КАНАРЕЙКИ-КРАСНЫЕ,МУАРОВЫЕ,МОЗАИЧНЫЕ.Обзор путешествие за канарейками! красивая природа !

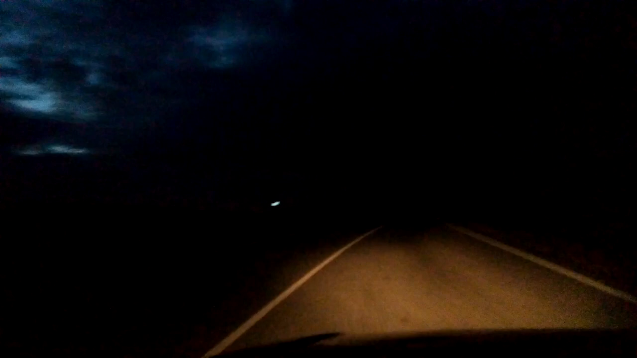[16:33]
Практически ночь Ну на часах только шесть Но уже видите, как темно в горах Вот Небо Вот дорога Видео подходит к концу Желаю всем успехов в разведении канареек Надеюсь, вы Подчеркнули для себя что-то новое Что-то полезное Увидели красивых канареечек Ну в общем Всего вам доброго Желаю вам успехов в разведении канареек И до скорой встречи на моем канале Я отправляюсь к себе домой